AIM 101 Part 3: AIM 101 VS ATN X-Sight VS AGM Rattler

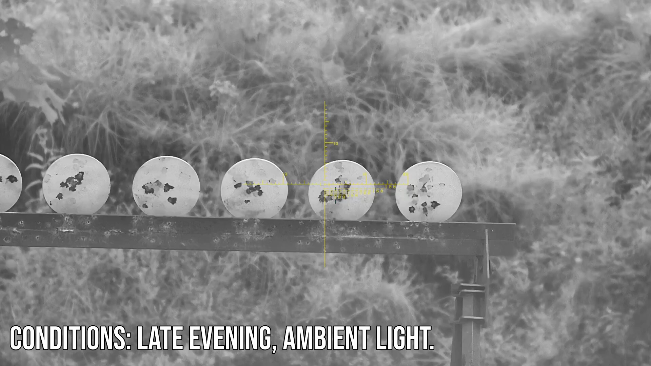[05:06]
16 yards here's the aim 101 and
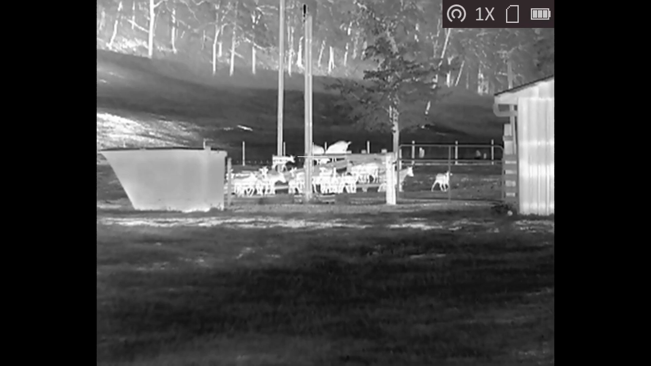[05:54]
check them out side by side and here we have it side by side by side all three
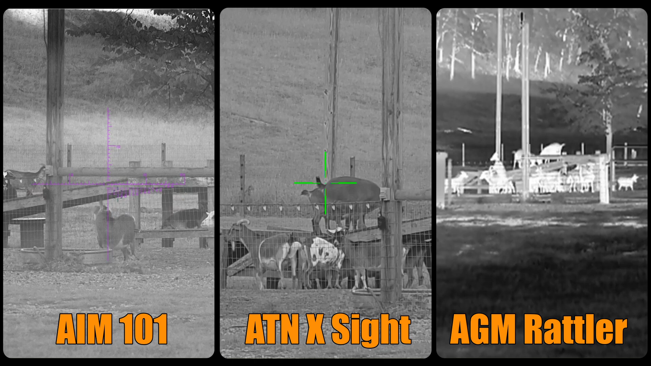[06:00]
optics compared with two of these optics having thermal capabilities let's check out their image modes so we have a thermal overlay one and a black hot mode a
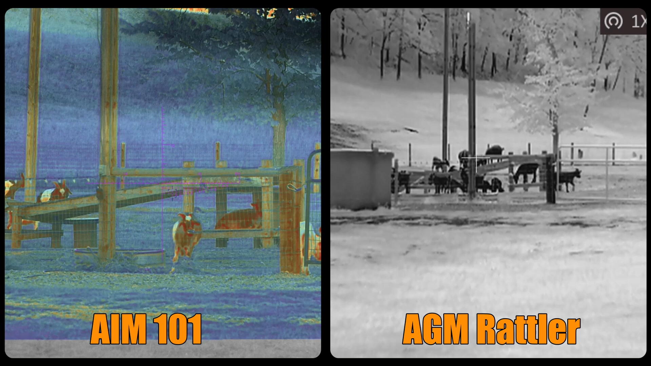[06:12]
thermal overlay two and a fusion color mode then a regular thermal
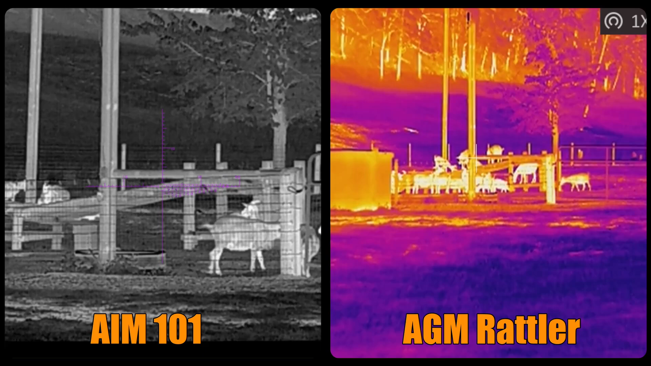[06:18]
mode and a red alert mode and now we're back to digital
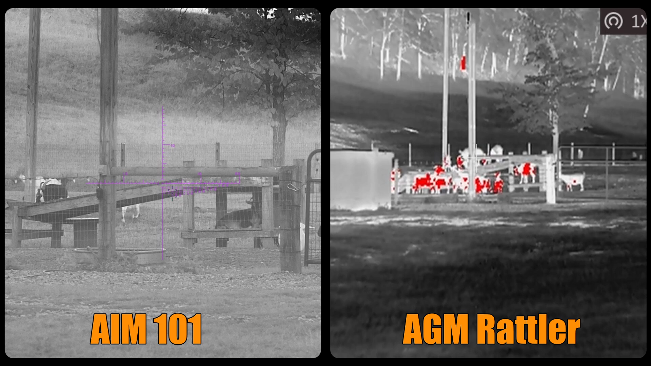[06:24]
night vision and white hot mode now all these optics offer digital zoom
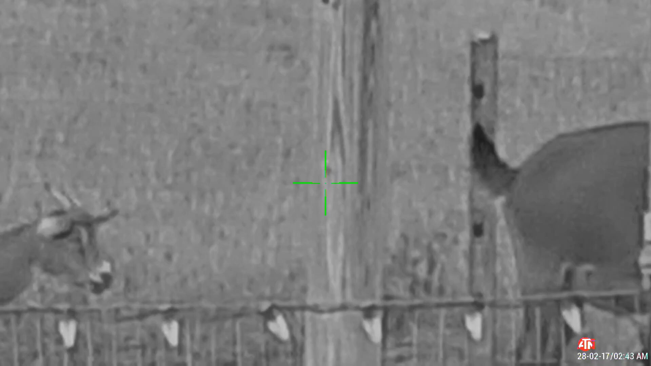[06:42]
to 14x optic digital zoom zooming all the way in and back out
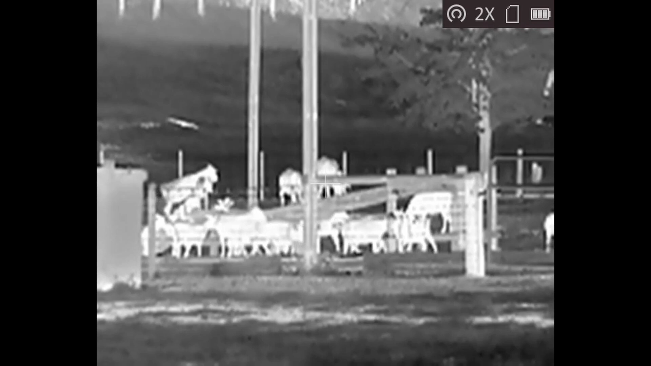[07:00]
and now we have the agm rattler this is a 1 to 8x magnification here's 2x and here's 4x
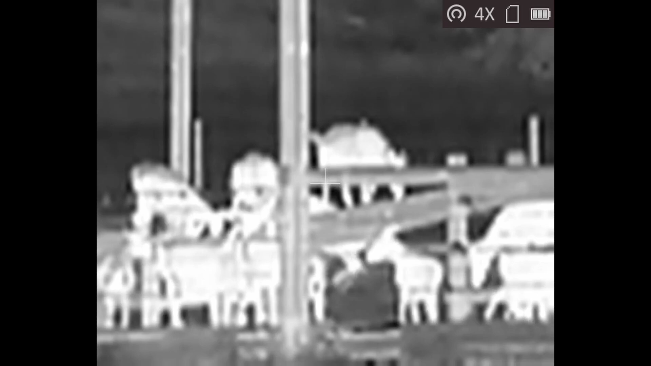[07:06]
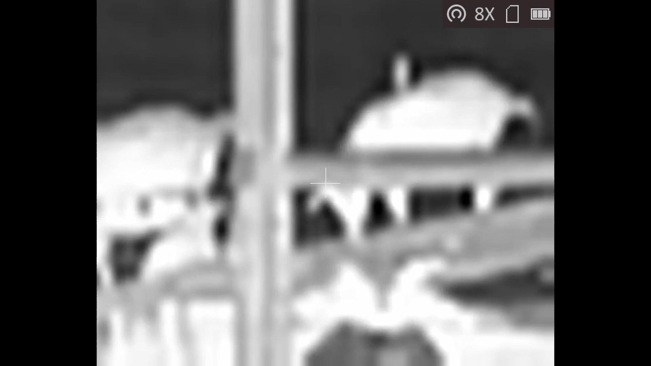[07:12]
and here is the 8x magnification and generally the more you zoom in with digital optics the more pixelated the image becomes we can see that best with the agm rattler here as we have all three optics
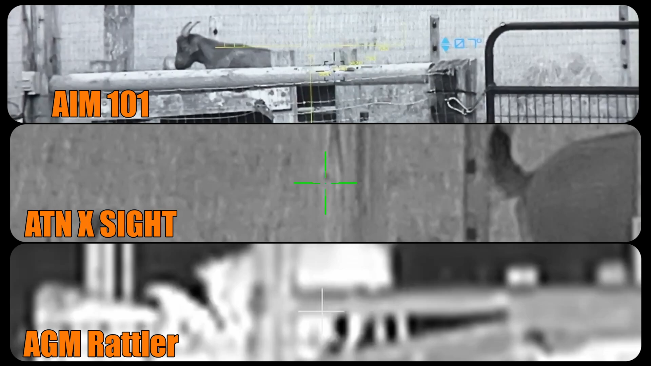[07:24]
on the screen to compare to each other you see the image quality really degrades with the agm the further you zoom in and
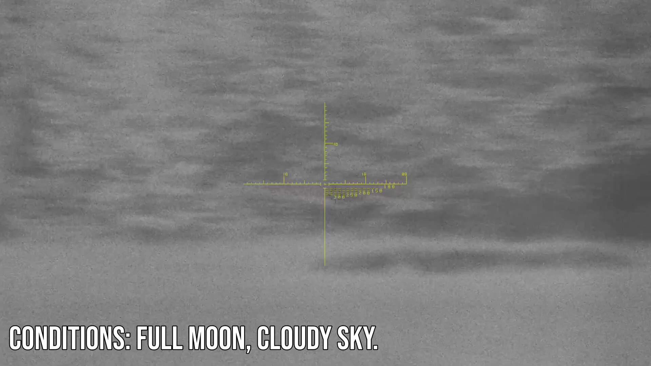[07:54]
down you're seeing the performance of the aim 101 without any supplemental
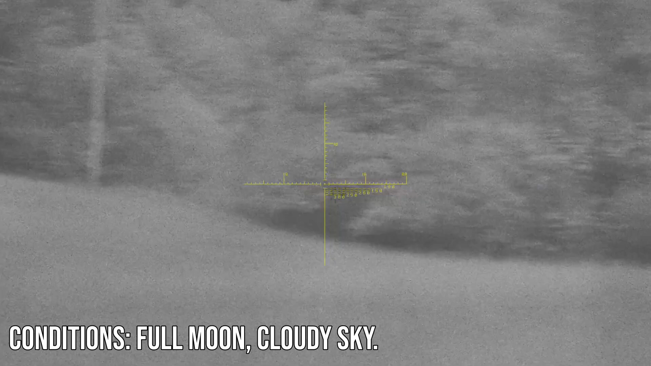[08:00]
light just filming by the moonlight however the aim 101 has
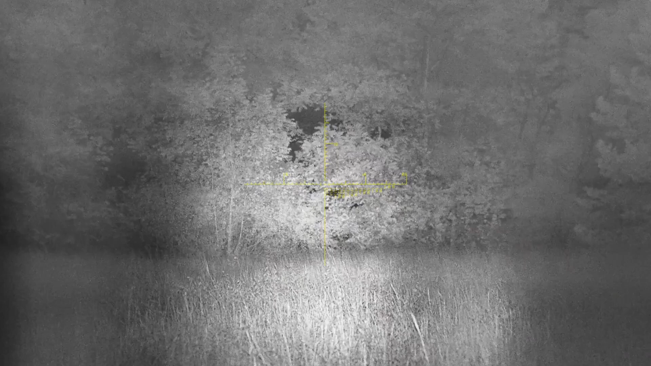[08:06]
a built-in ir illuminator as you see right here you flip it up to turn it on you flip it down to
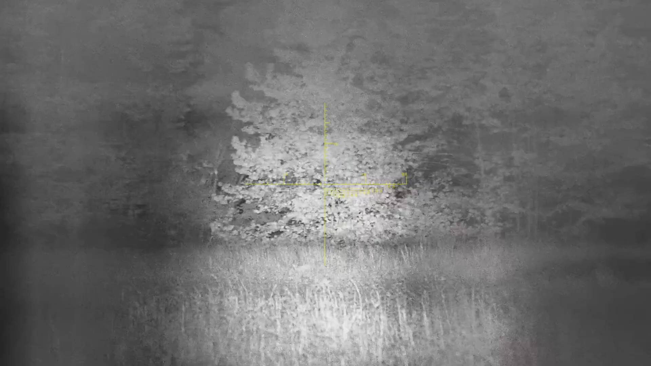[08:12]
turn it off and it improves the image quality now next up we have the atn x sight as you can see or maybe not you really can't see much of anything right now i'll go ahead and put what we're looking at down in the corner there so you can see
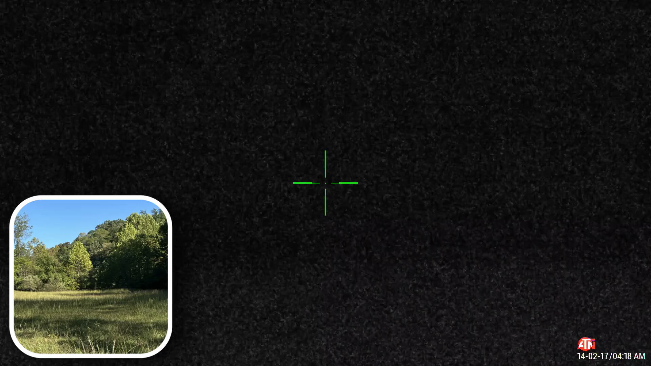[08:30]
now even though our distance and lighting conditions have not changed the atn is basically unusable without a source of ir light even though we have a good bit of moonlight the atn just isn't good enough of course we can add an ir light
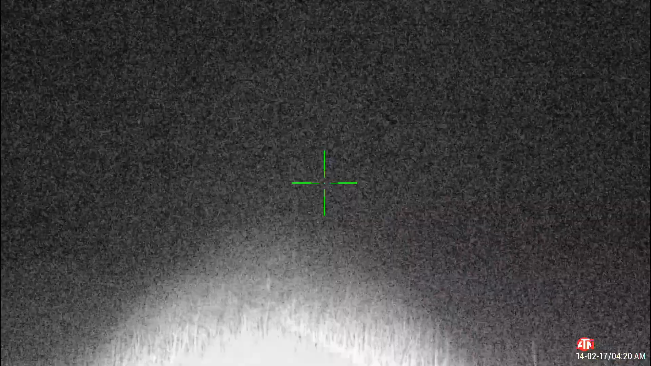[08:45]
source and you can see it right here but keep in mind you're gonna stick out to either animals who can see the red glow
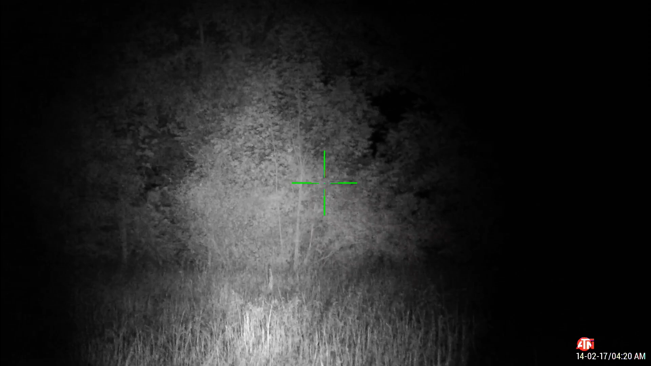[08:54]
of your illuminator or anyone with a night vision device next up we have the agm
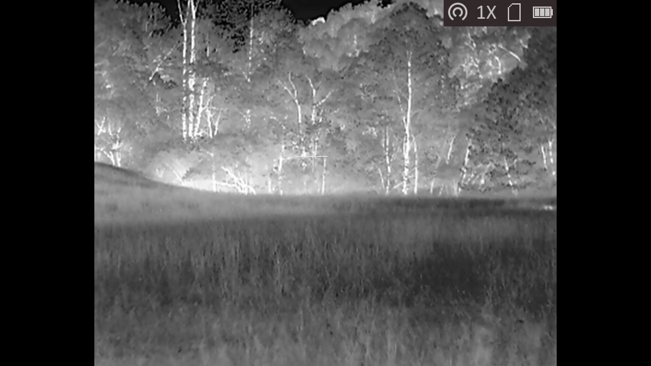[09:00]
rattler this is the thermal optic and being thermal it has no problem looking through this
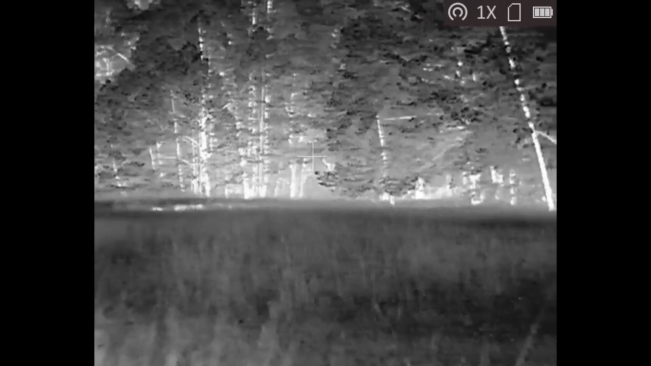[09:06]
field after dark as we pan right and then we pan back left again unfortunately
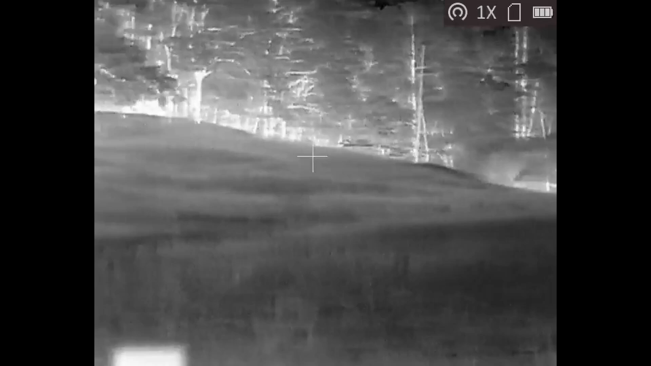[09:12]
it doesn't look like there's any animals out here tonight they would have really stood out on this thermal
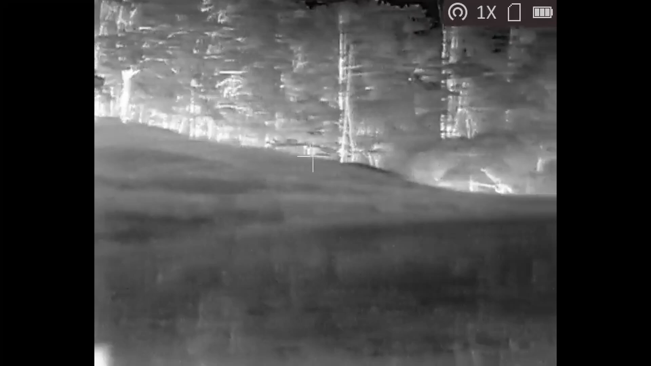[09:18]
optic and being thermal you don't need ir illumination and as always here's all three optics compared so you can take a better look at them side by side by side we're
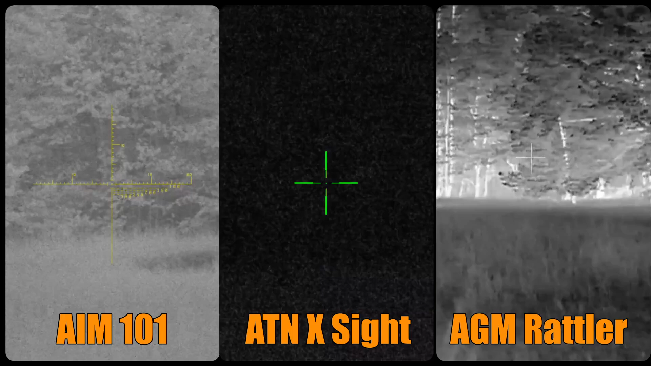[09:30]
going to turn on the ir on the atn x side here in a moment there it is and then we'll turn on the ir on the aim 101 for y'all to check that out as well
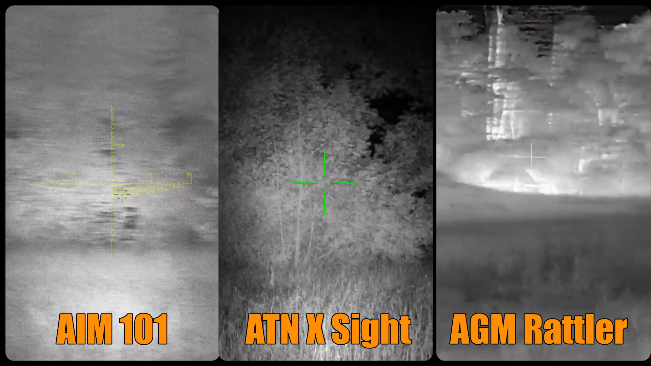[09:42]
next up we're going to be looking out at distance we're looking over this field here the house
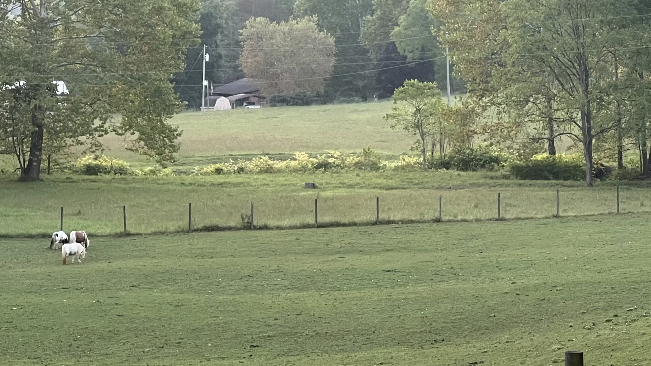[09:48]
in the distance is about 400 yards and there is a dusted lawn light on that pole there
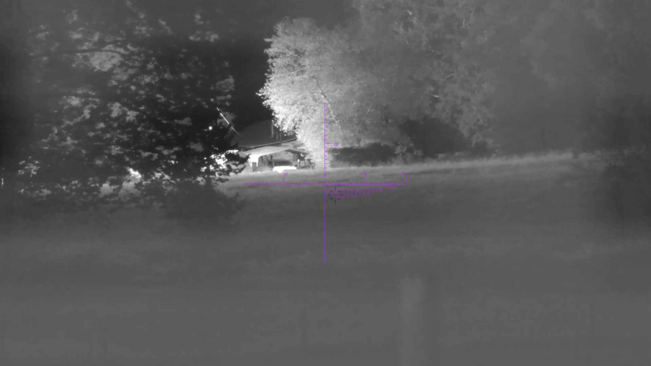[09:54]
you can see it here providing a bunch of light and actually you can tell just how
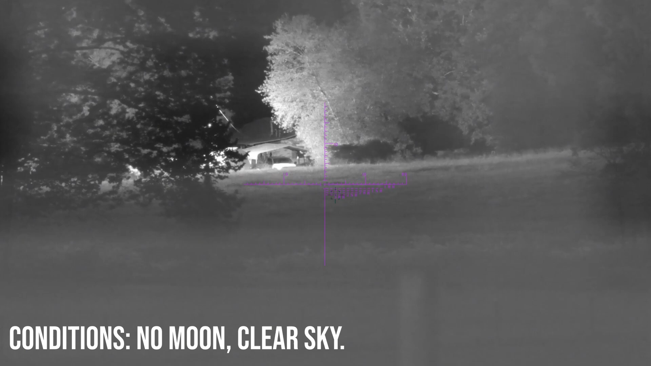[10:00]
sensitive the sensor in the aim 101 is because it's kind of washed out from
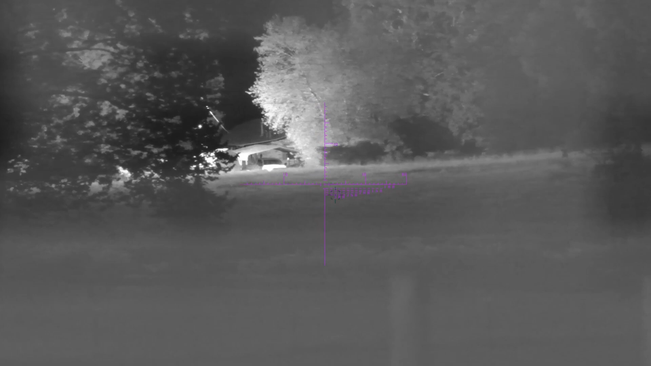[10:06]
that light source if we pan over here to the right remember there's no moon out but
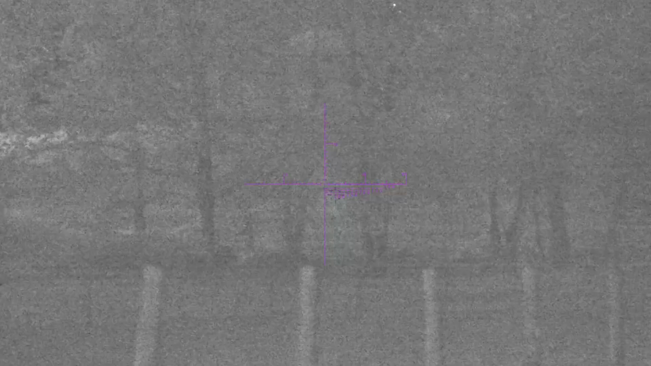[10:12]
we can still clearly see all the fence posts here and the trees as
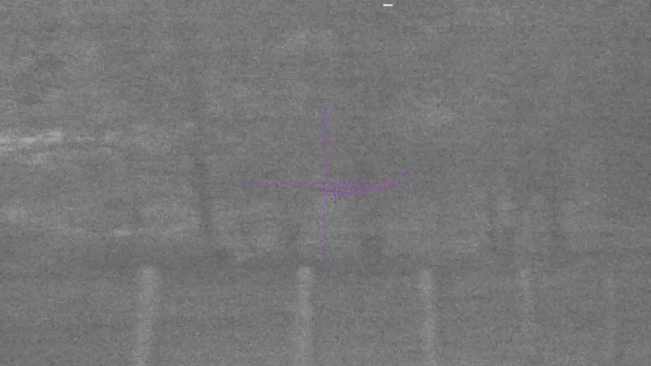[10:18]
we pan back past the light source again we get that bit of a washout but
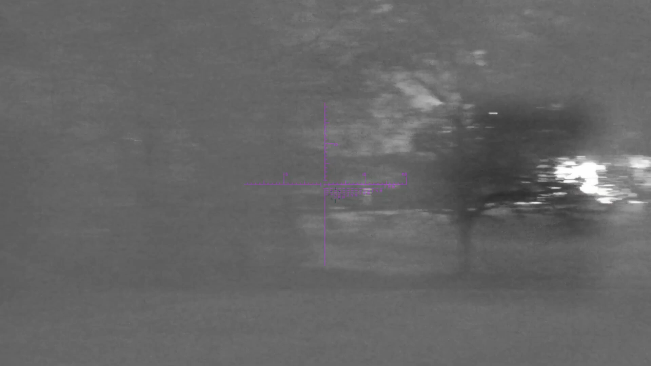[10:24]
then if we pan over here to the left we can see clearly again let's go back to the center
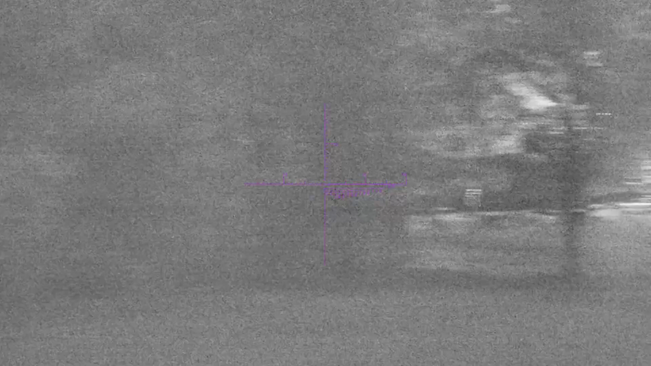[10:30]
and check out the thermal overlay modes here's the thermal one